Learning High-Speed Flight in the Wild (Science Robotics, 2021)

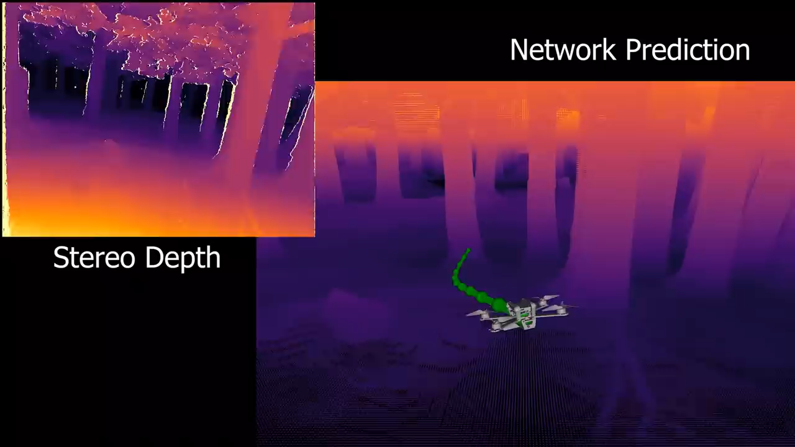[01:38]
we distill the expert into a deep neural network with access to onboard visual and inertial measurements.
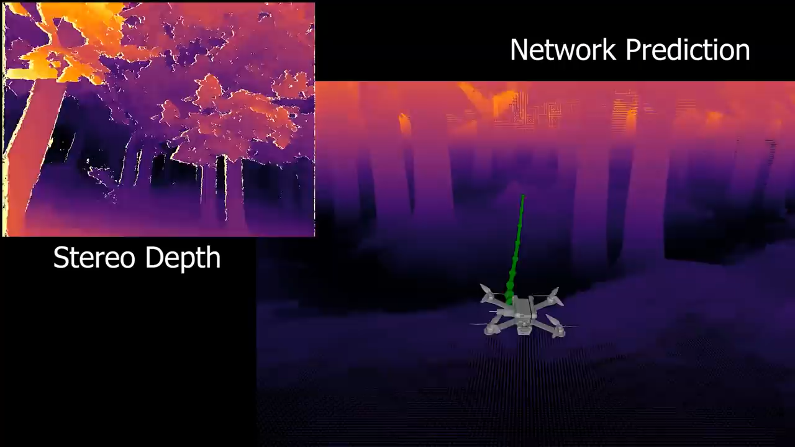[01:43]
We simulate realistic noise in depth sensing by rendering a stereo
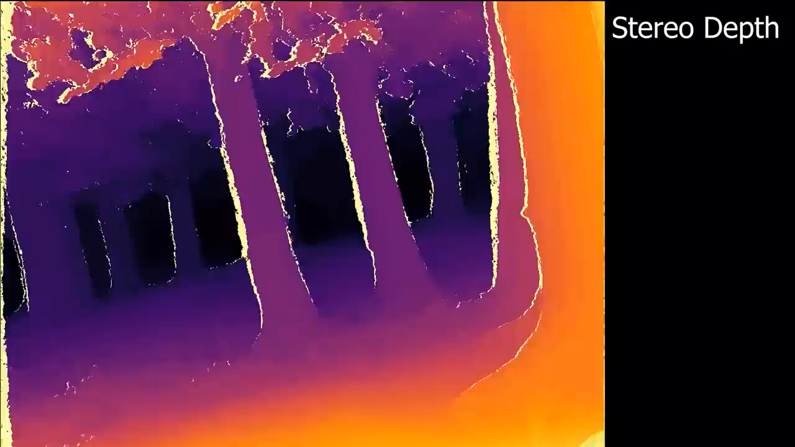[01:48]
camera and running a stereo estimation algorithm on the stereo frames.